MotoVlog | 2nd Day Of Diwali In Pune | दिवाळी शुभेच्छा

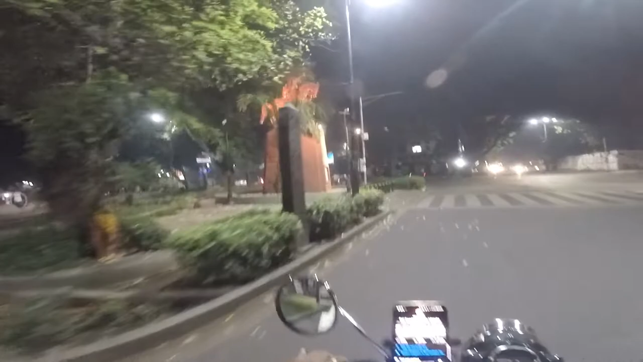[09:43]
हा बघा तो झाशीच्या राणीचा पुतळा.
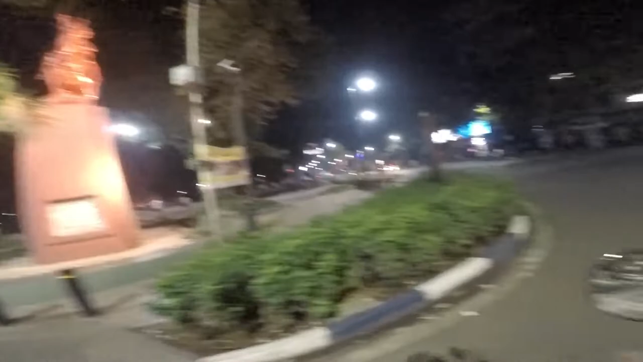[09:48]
हे आता आपण डेक्कनला आलेलो आहोत.
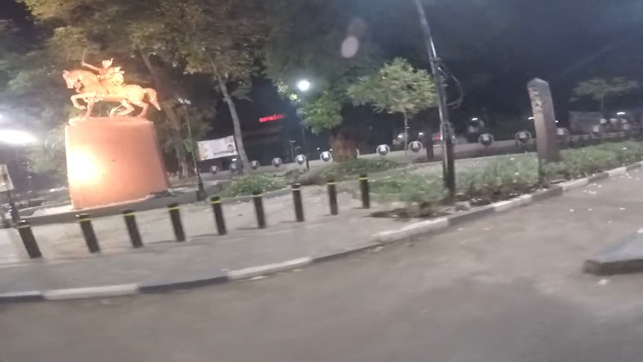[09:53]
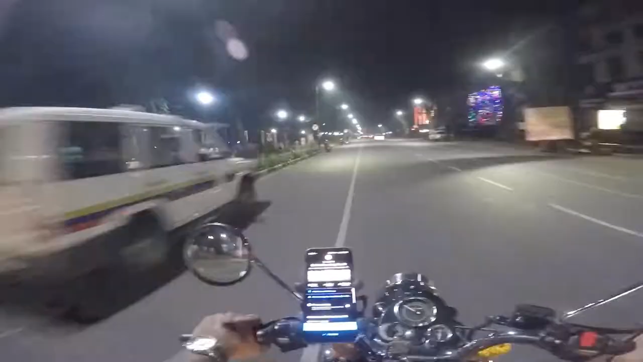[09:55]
काल एक गोष्ट तुम्हाला इथे सांगायची राहिली, हे जे लेफ्ट हँड साईडला तुम्हाला दिसतंय ना, हे जॉगिंग ट्रॅकच्या पलीकडे हे संभाजी उद्यान आहे. आहे आहे, दिवाळी चालू आहे याची संपली नाही.
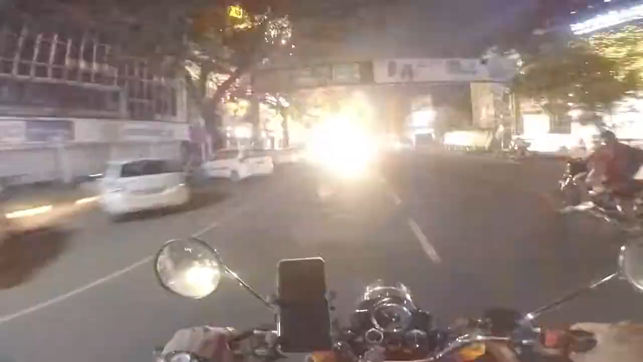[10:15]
अरे बापरे, एक नंबर यार, एक
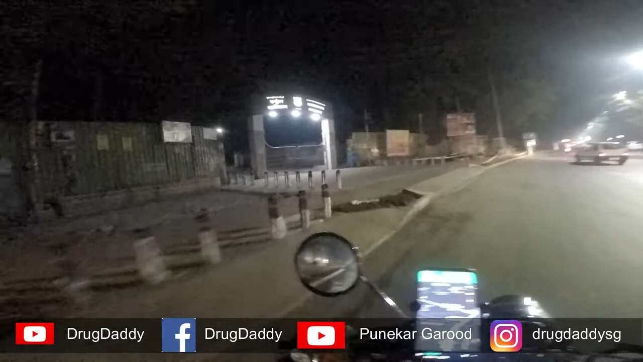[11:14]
आज आपल्याला एकदम जवळून बघायला मिळते फर्ग्युसन महाविद्यालय म्हणजे फर्ग्युसन कॉलेजचं गेट.
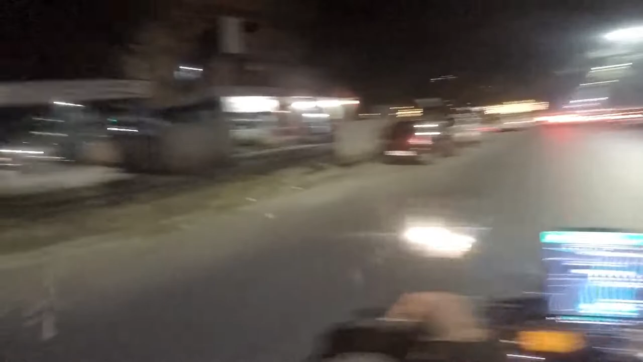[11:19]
इथे लेफ्ट हँड साईडला दीनदयाळ हॉस्पिटल आहे. हे एक कनिष्ठ मध्यमवर्गीयांसाठी चांगल्या सुविधा प्रोव्हाइड करणारं हॉस्पिटल आहे. आपण आता परत ईस्टवरच्या रस्त्याला येऊन कनेक्ट झालेलो आहोत.